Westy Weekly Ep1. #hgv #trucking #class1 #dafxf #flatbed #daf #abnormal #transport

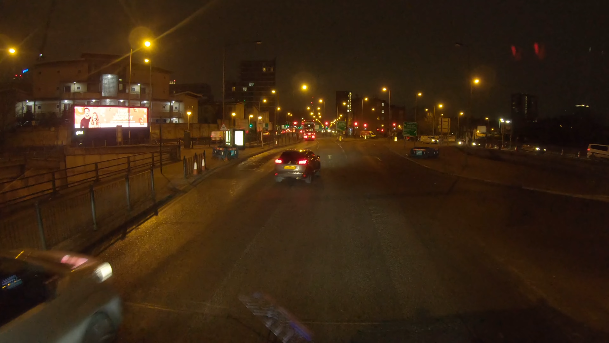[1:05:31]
We're just getting down now into the nitty-gritty of London. Well, heading in anyway. Just come over the A12.
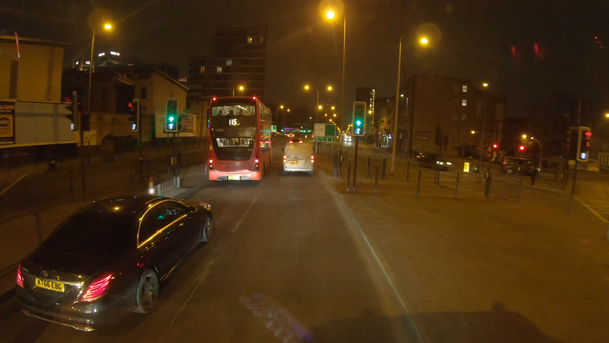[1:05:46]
Blackwall Tunnel and Canary Wharf is to our left. You're not going to be able to see it. We're on the A13, so can't really see it from here, but it's just to the left of us.
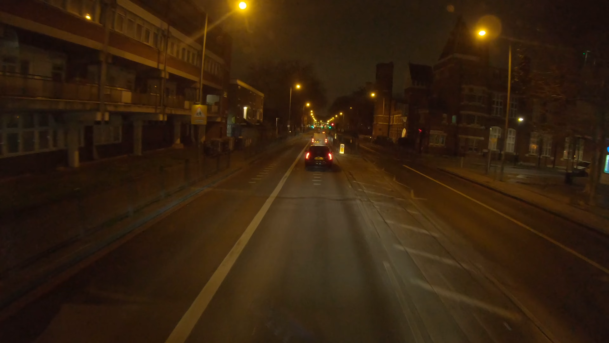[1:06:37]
Turn left at the lights of Bishopsgate and the sights there on the left. Quite a straightforward, easy one to get into.
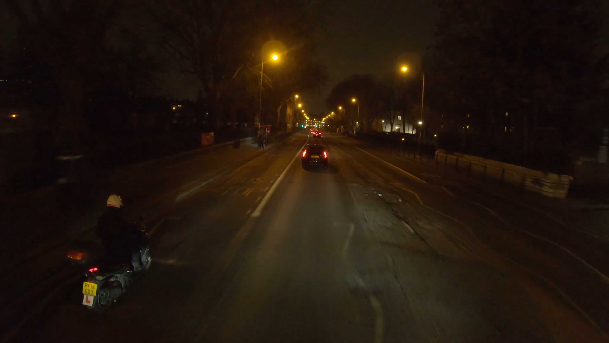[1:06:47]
Quite a tight pit lane where we offload.
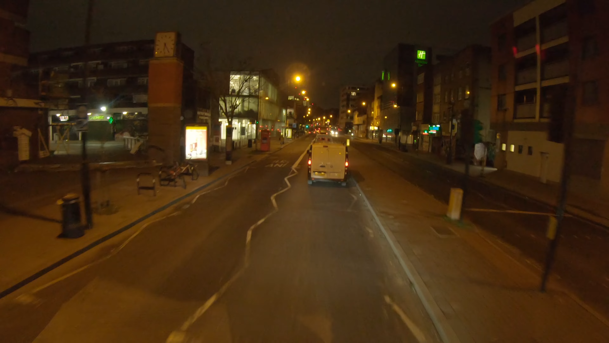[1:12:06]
I can understand why you're there not going to want trucks coming in there at that time of the morning. You notice a couple of trucks here parked now. This red route is from 7 a.m. till 7 p.m. so these little laybys that you see where these trucks are now, he'll be waiting now probably till after 7, so he doesn't pick up a lorry van fine.
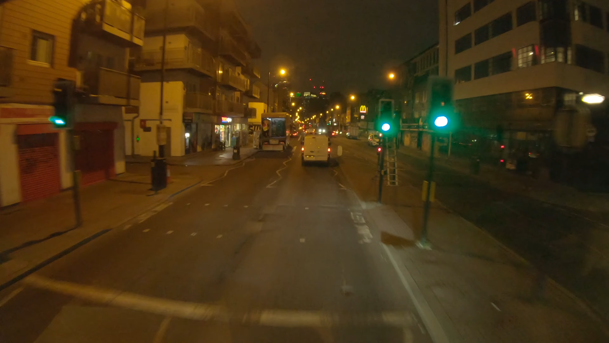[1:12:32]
He's obviously delivering to the Tesco, but this other scaffolding lad here will be doing the same, obviously depending on his booking time.
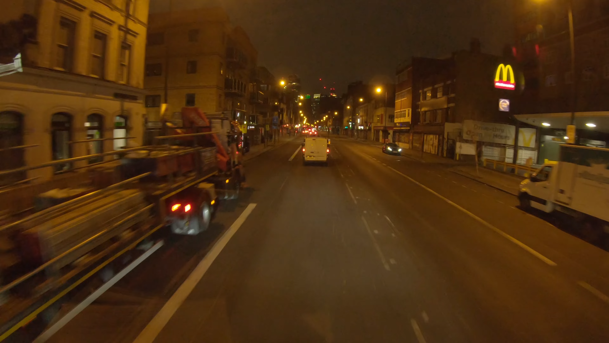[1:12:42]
His booking time might not be till 7:30, so if he, or even 8 o'clock depending on where he's going. So if he waits out there till last minute till 7,
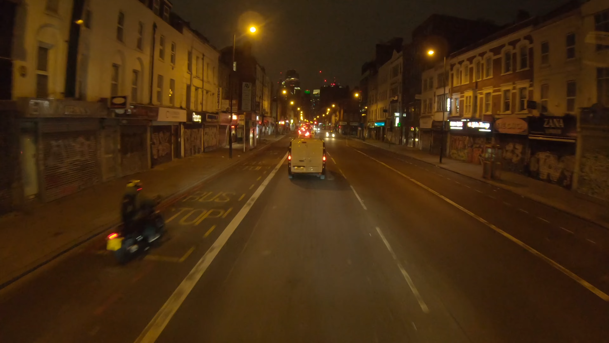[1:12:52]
he knows he's not going to go into the lorry van area too early. For me, I've got a 7 o'clock booking, so I've no choice. If I wait here now till 7, I'm going to be late.
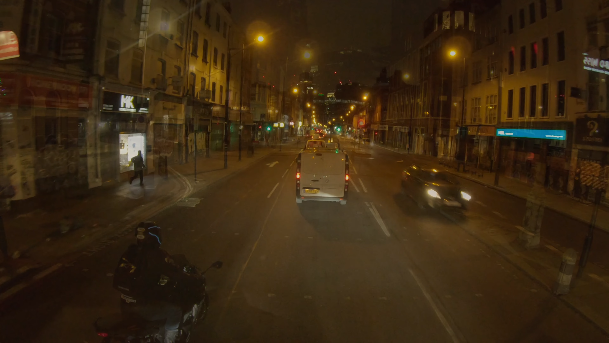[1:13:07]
The fancy shoey helmet with lights on it.
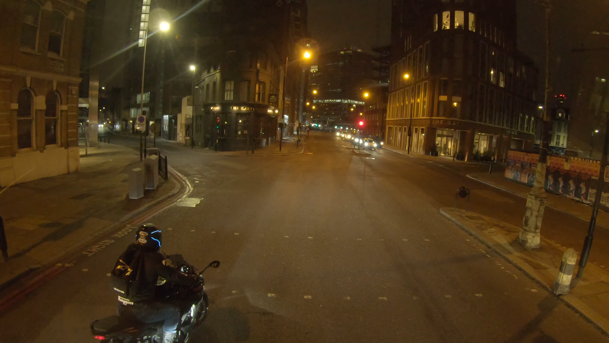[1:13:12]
The stickers, the strips that he's put on himself, that that thing on the top of his helmet is obviously the, quite smart that.
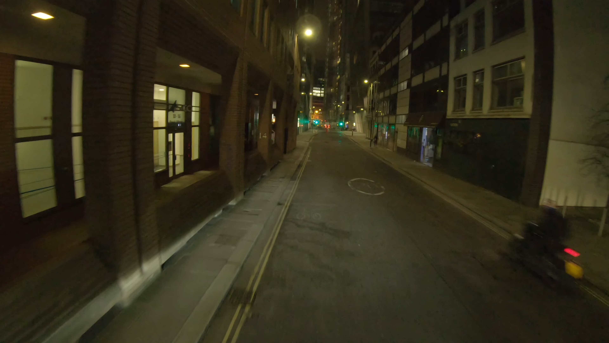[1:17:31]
Just have to park here and try and hold here for 10 minutes. Right, it's time to head in now. 5 to 7, so got away with a few minutes parking there. Should be good timing.